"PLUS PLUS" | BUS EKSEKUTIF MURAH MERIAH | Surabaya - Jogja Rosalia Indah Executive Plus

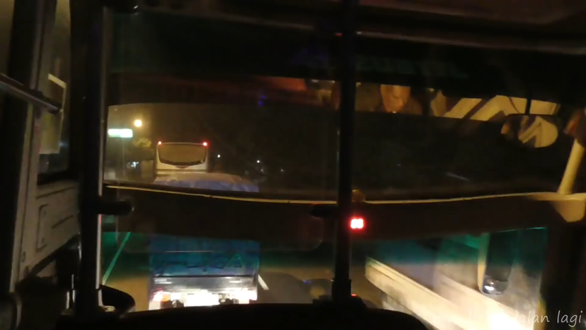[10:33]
Selepas ngawi belum sampai Mantingan itu saya sudah tidur. Sempat ngelilir sebentar ini jalan di tengah kota Sragen. Tidur lagi, bangun-bangun sudah di daerah Prambanan. Sudah mau masuk Jogja ini.
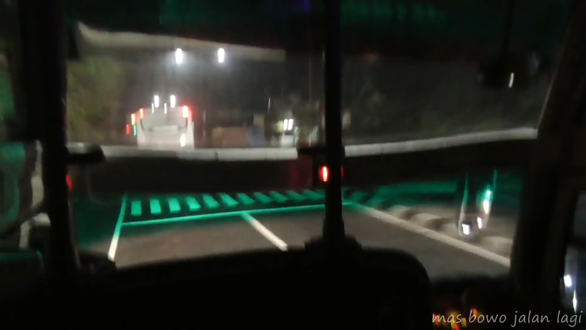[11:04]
Ya itu namanya, saya kenapa saya bilang ini bukan trip report, cuma review kecil-kecilan. Lah saya banyak tidurnya.